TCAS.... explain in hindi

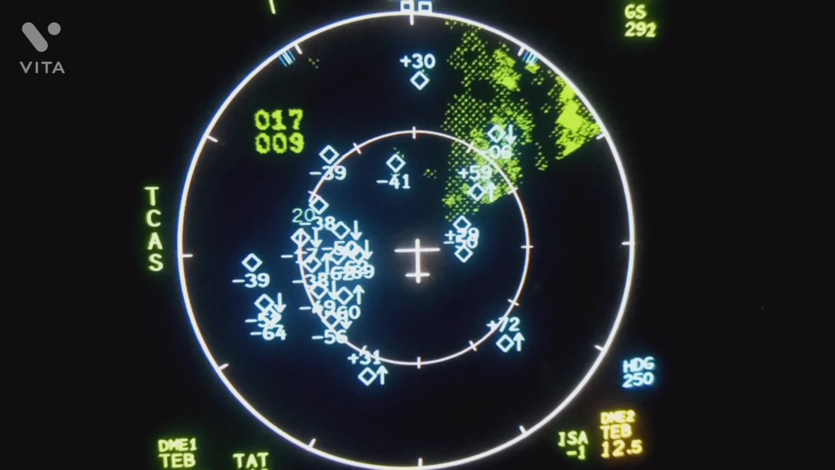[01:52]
तो ND display यानि कि navigational display पर hollow diamond show होता है अगर वो aircraft altitude से उपर है तो plus sign show होता है और अगर नीचे है तो minus sign show होता है अगर separation घटकर 6 to 10 nautical smiles का हो जाता है तो hollow diamond white solid diamond में convert हो जाता है
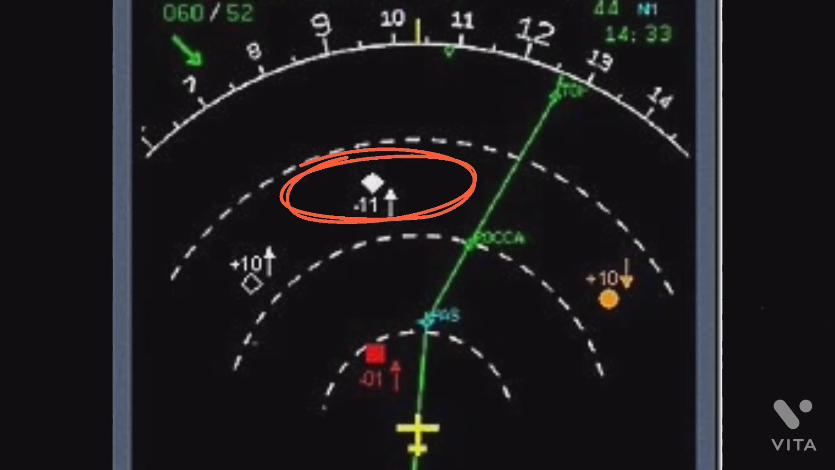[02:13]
और aircraft को climb या descent करते ही white solid diamond dot amber color में change हो जाता है उस time पर दोनो aircraft में